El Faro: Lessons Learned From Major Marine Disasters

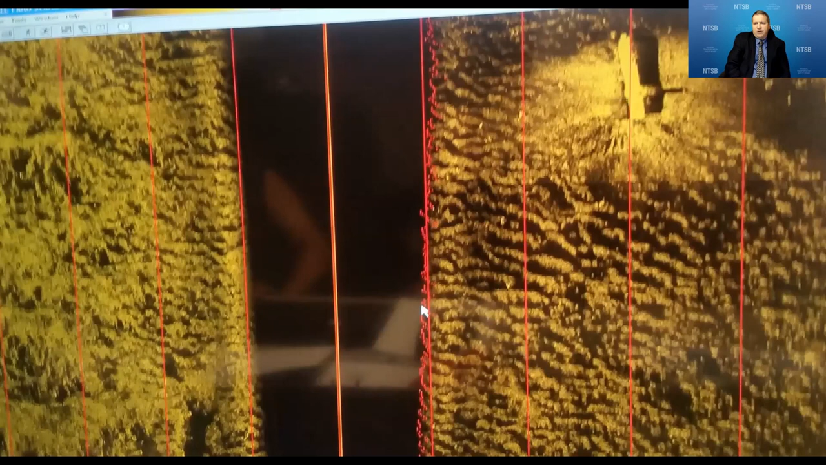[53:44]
This is an acoustic image from the side scan sonar at approximately 15,000 feet laying on its side.
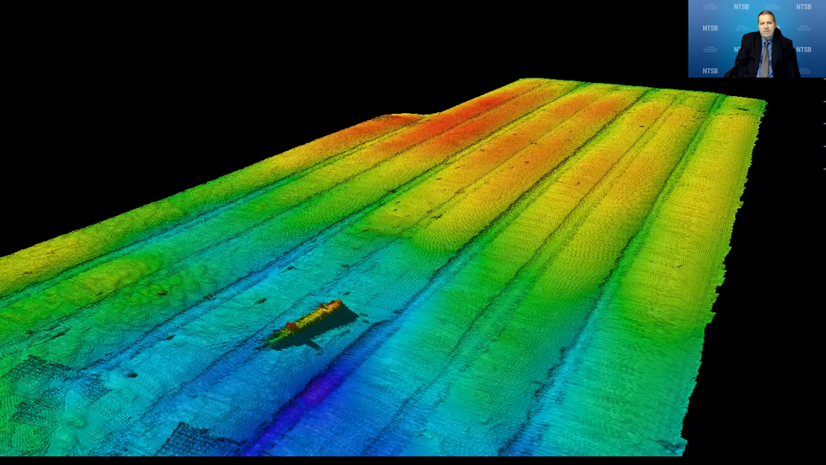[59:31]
So one of the first things that the Atlantis did on scene, they did a multi-beam sonar survey of the seafloor and the wreck itself to try to find observed objects that may be of interest that might fit the description of the mast and hopefully the voyage data recorder.